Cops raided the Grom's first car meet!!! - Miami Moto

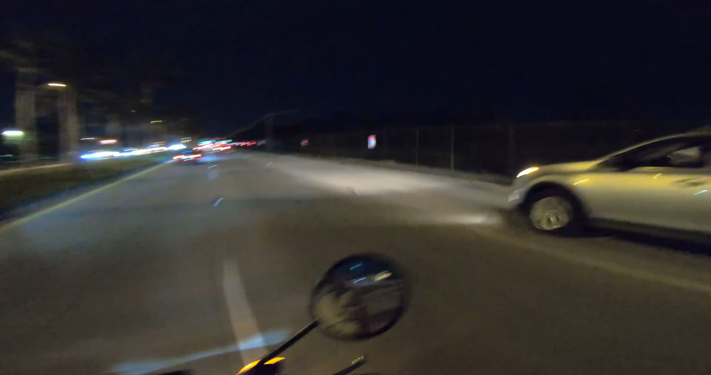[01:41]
Damn, boy. That is a nice little Honda you got there. Shit.
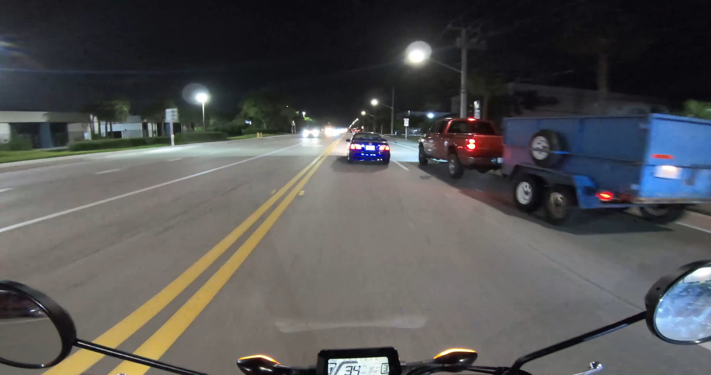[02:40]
So supposedly the meet is gonna be right up here on the right. So I'm not quite sure. I'm just kind of play this by ear, see how it goes. Oh wow! Damn, that is a beautiful Ferrari.
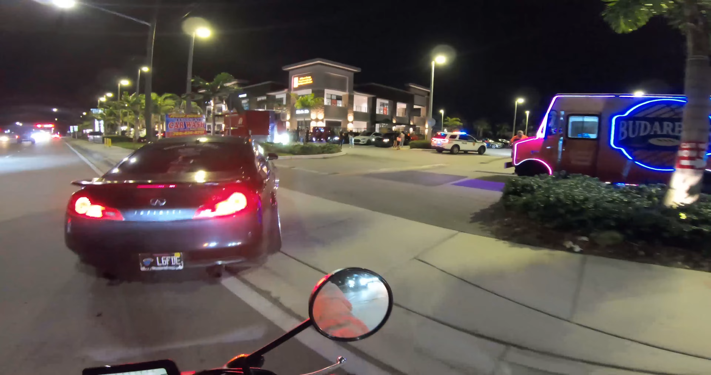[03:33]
Yeah, this is actually really fucking nice. Oh, damn, there's already cops and stuff here. It's actually this place is set up real nice, man.
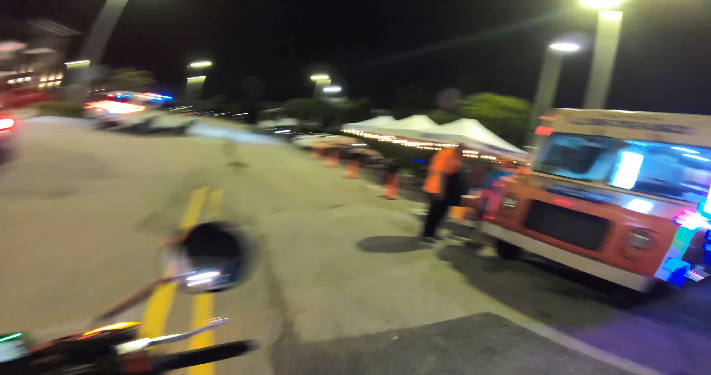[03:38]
They got food trucks, they got the police. Gotta make sure everyone is squared away.
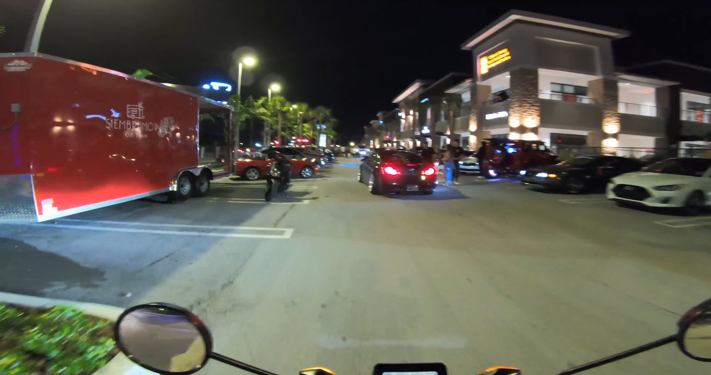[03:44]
There's a couple Mustangs, some Infinities and whatnot. Damn, they got the Miata over here. This was the guy Danny, I think, or Brian or something that they were talking to right before.